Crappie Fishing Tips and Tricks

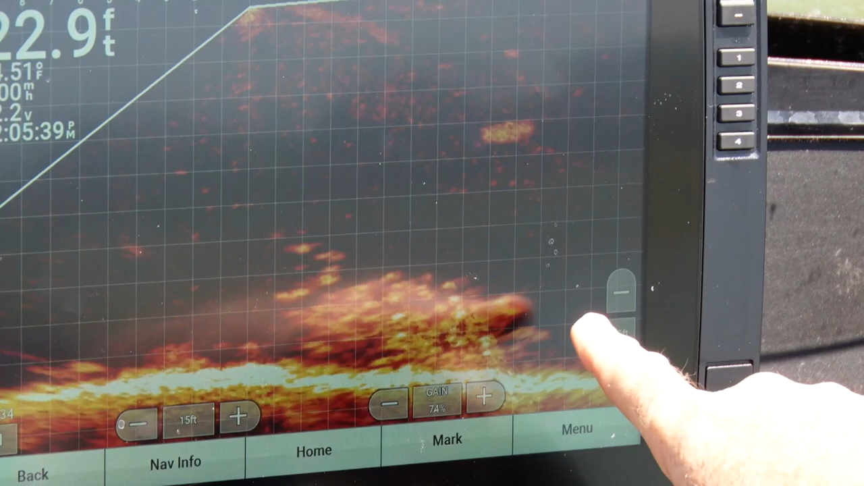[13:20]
There's somebody's bait right here. They're about eight feet in front of the boat. You can see the line all the way up where they're at the front of the bow of the boat.
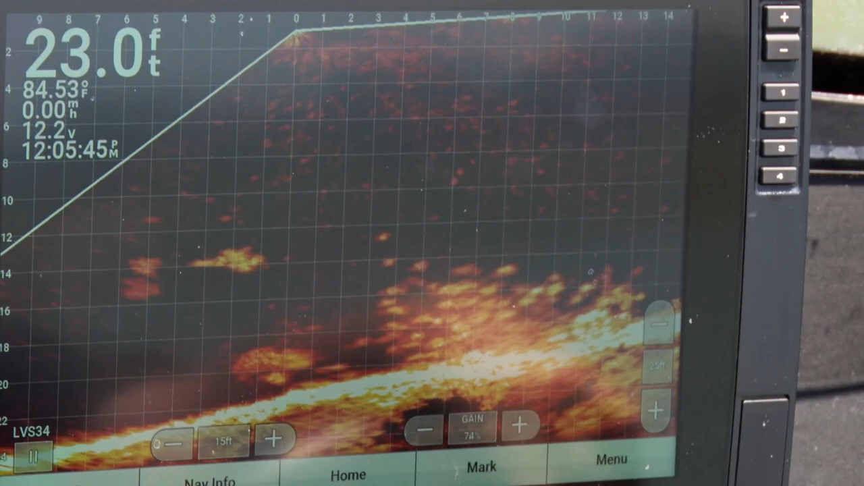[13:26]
On screen: depth 23.0 ft, water 84.53°F
They're right in the edge of the brush pile. That's got to be Chase. It's got to be Chase if he's in the brush pile hung up.
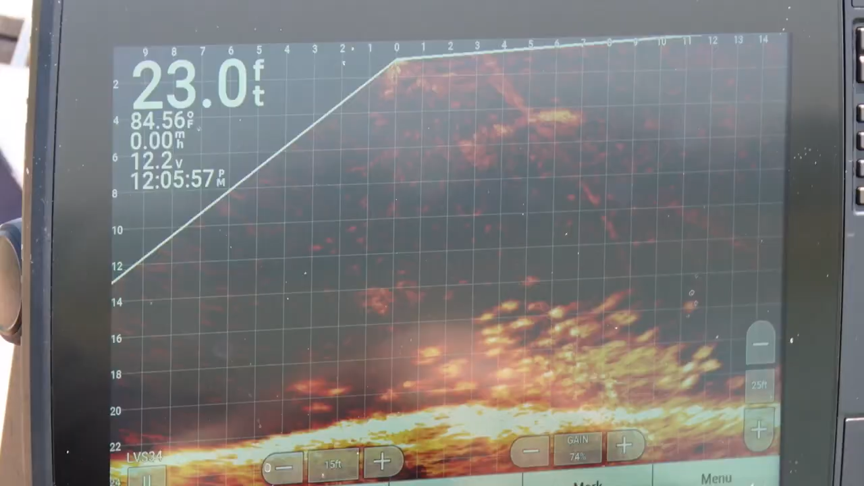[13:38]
On screen: depth 23.0 ft, water 84.56°F
They're using really little bitty split shot and a tiny, tiny, tiny minnow.
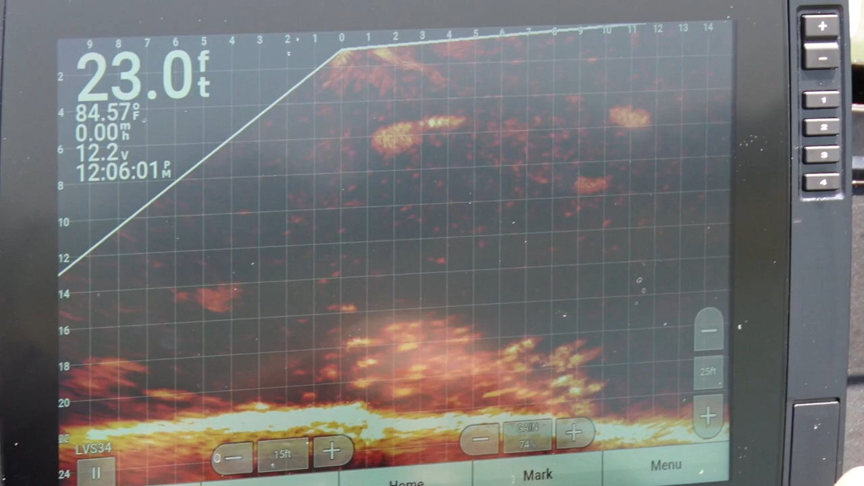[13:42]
On screen: depth 23.0 ft, water 84.57°F
They don't have a lot of weight in there, so it's kind of drifting and letting that minnow spin. Oh, oh, oh, oh, somebody got one. That was Jim. You can see that go down. You can see his line stretch. Look at that one.
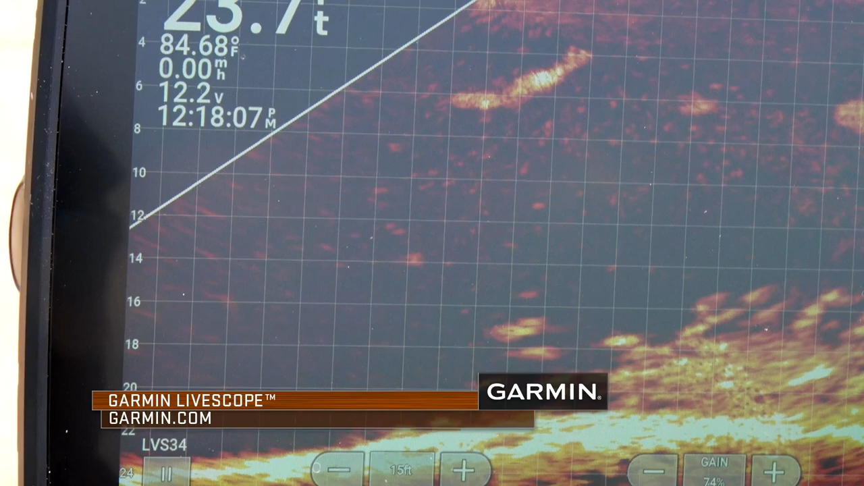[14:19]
On screen: water 84.68°F
The beauty of what we have now with technology, with our electronics and especially forward-facing sonar,
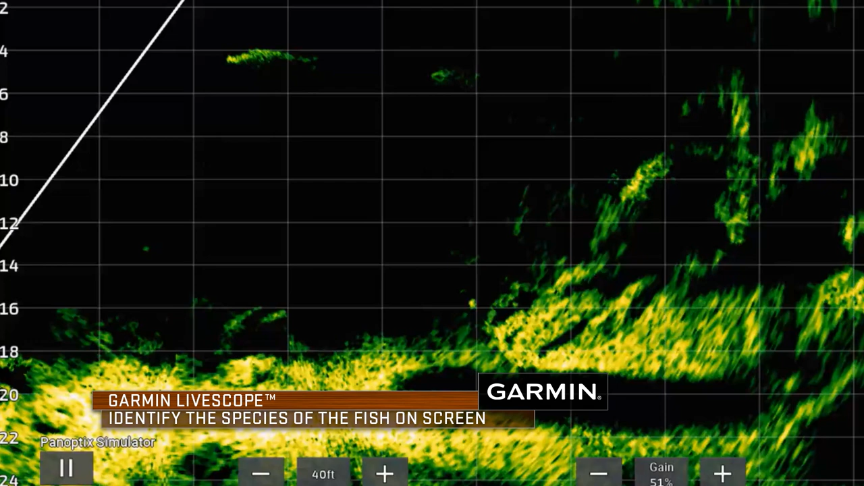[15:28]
We're like, oh my gosh, you can see it swimming the screen, go right up to his little minnow and eat it. Little bitty minnow like that and a five foot long gar.
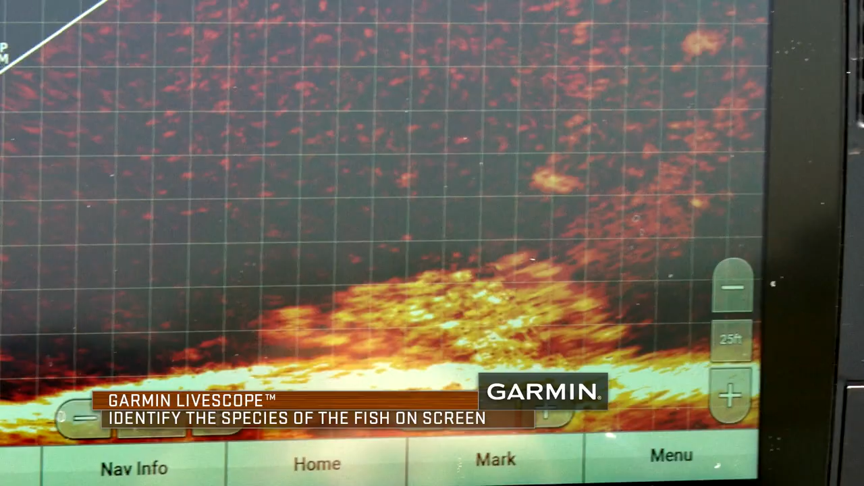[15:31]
So one of the questions I get most of all is what do fish look like on LiveScope?
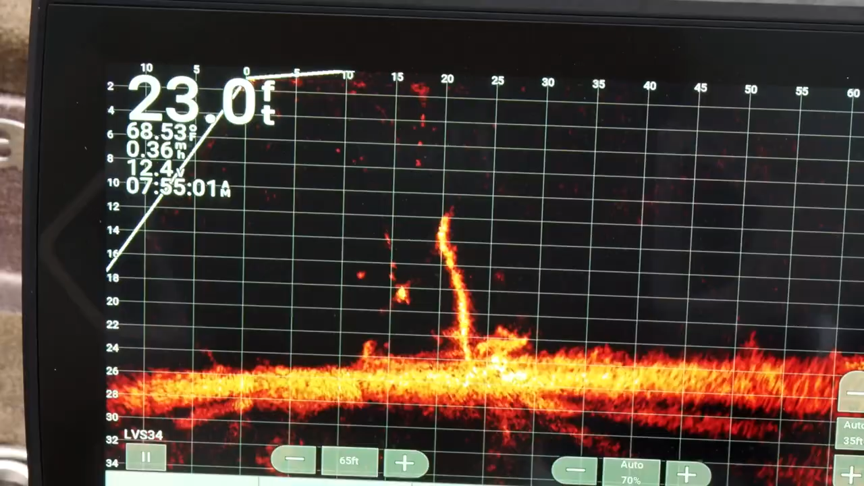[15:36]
On screen: depth 23.0 ft, water 68.53°F, speed 0.36 mph
What is the difference between crappie, bass, gar?
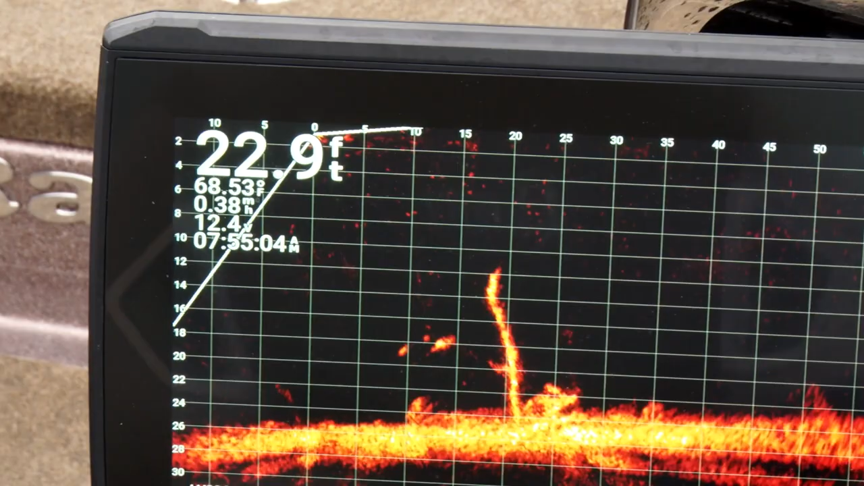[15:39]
On screen: depth 22.9 ft, water 68.53°F
You can take a gar or a large carp. Obviously, you can tell by the size.
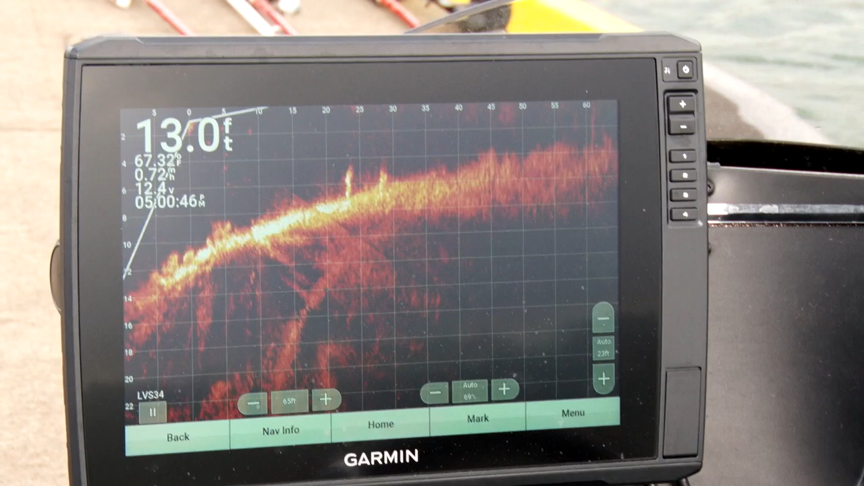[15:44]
On screen: depth 13.0 ft
A lot of fish, bass, crappie,
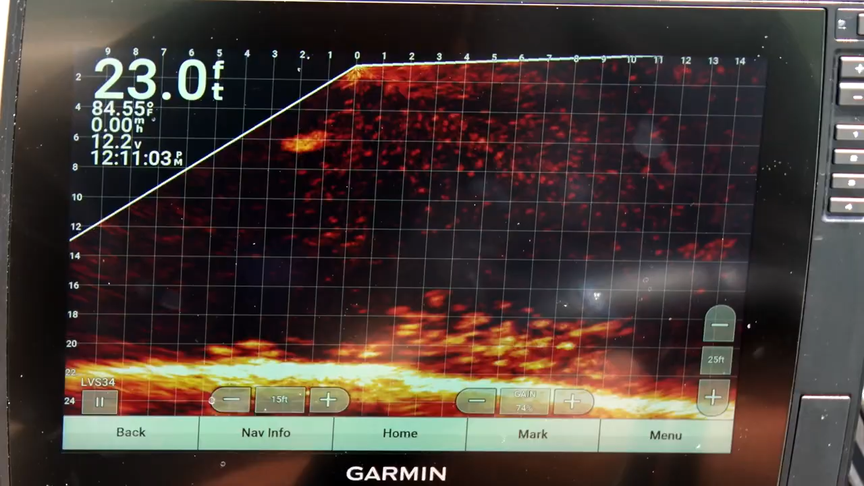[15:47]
On screen: depth 23.0 ft, water 84.55°F
they're relatively the same size, especially in a brush pile.
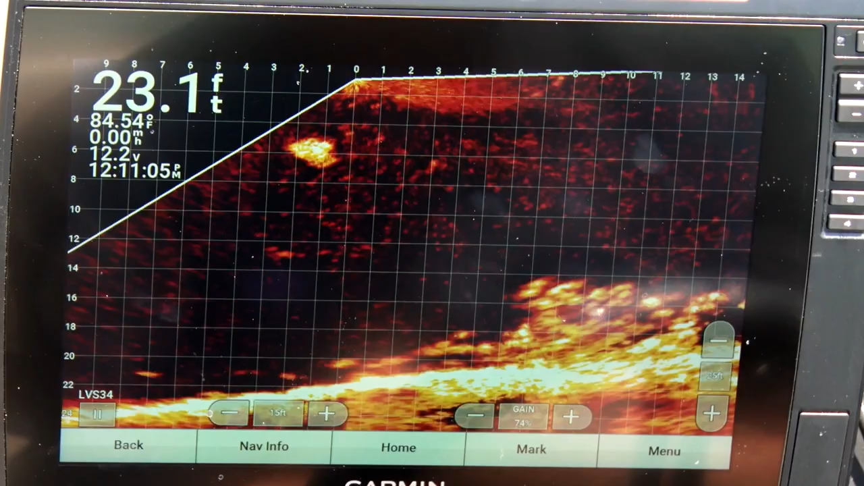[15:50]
On screen: depth 23.1 ft, water 84.54°F
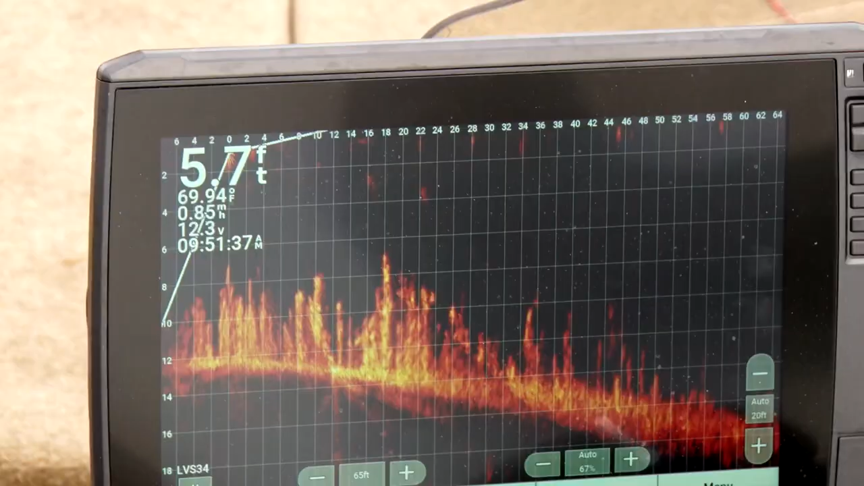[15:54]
On screen: depth 5.7 ft, water 69.94°F
So how I learned to refrigerate, I can't even talk, to tell them apart is how they act in that pile.
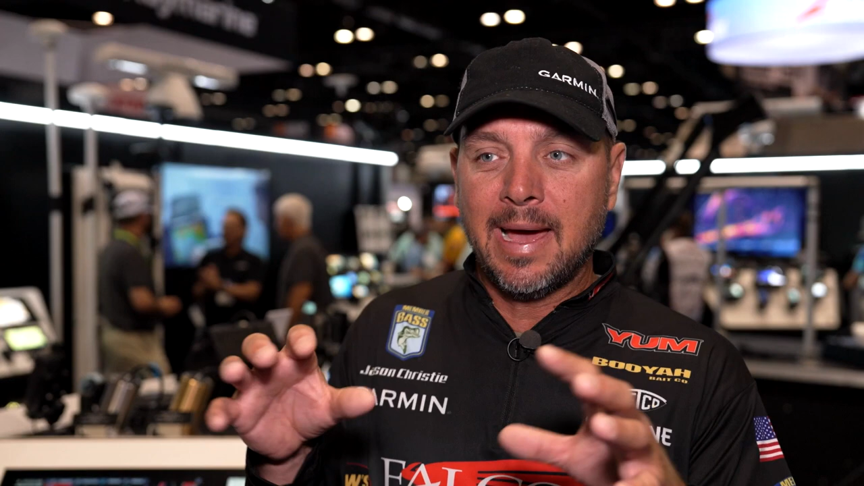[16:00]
You know, a bass, he wants his personal space. You may have a school of bass, but they're going to be separated, you know, by two or three or four feet.
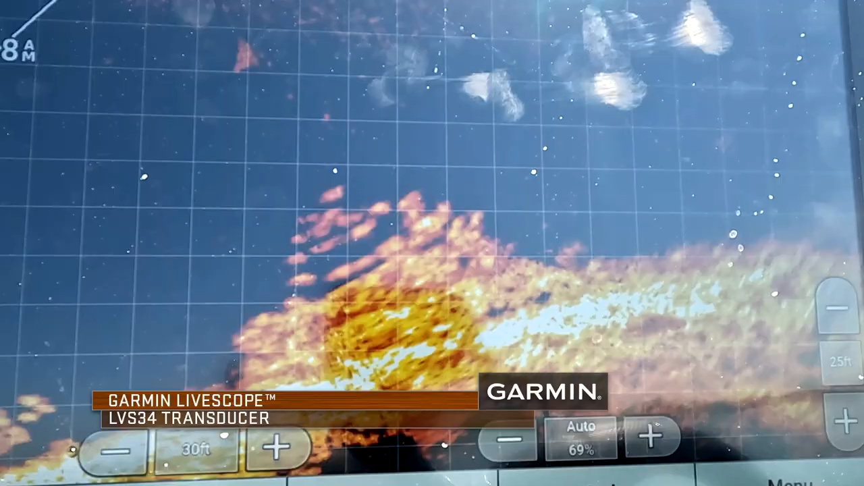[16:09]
A crappie, they will stack on top of one another.
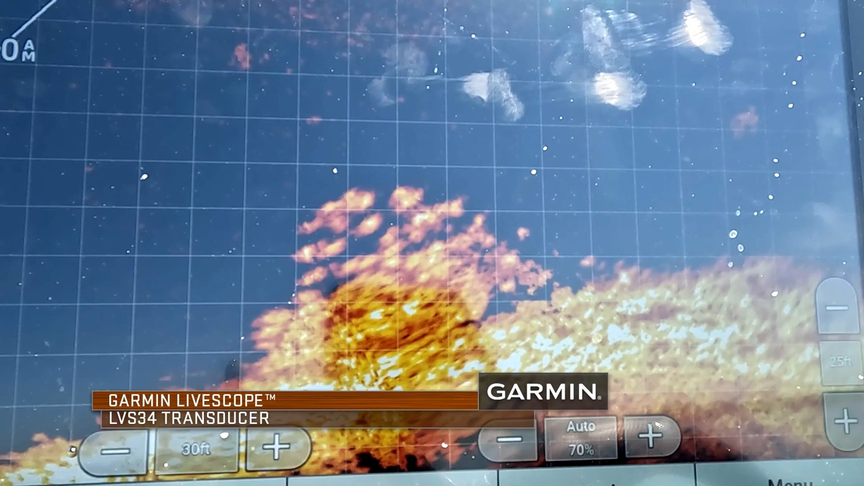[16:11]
And, you know, they're all typically going to be the same size.
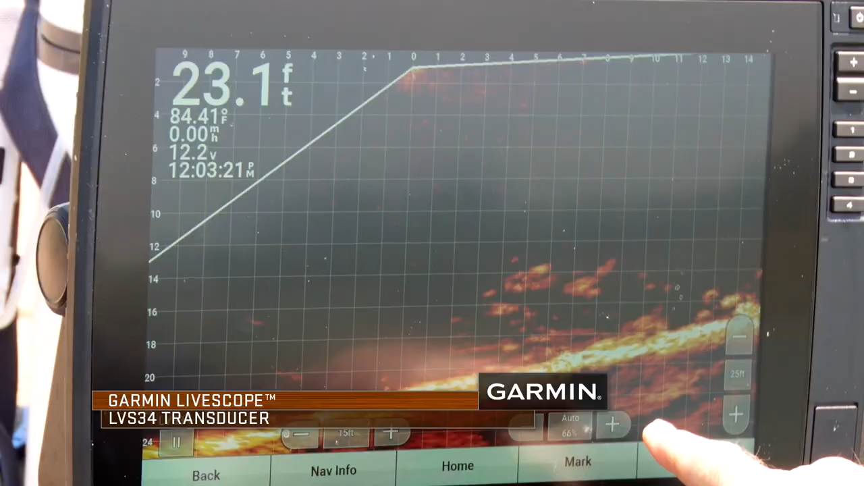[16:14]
On screen: depth 23.1 ft, water 84.41°F
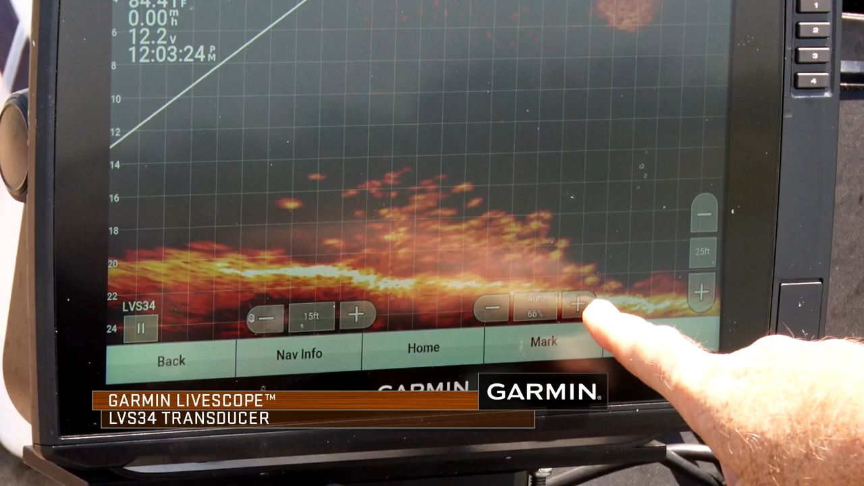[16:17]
And that's how I tell the difference between crappie and bass. Turn the gain up a little bit. We'll see him a little better.
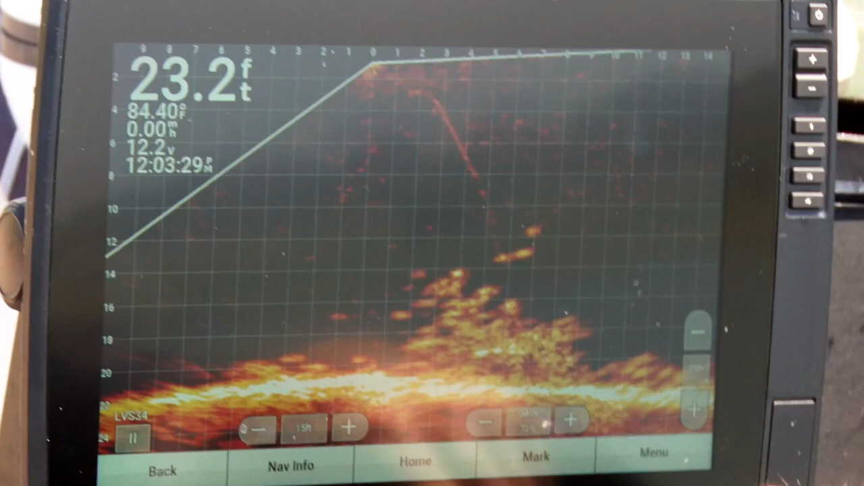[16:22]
On screen: depth 23.2 ft, water 84.40°F
Now you can actually see his line. We had our gain too low.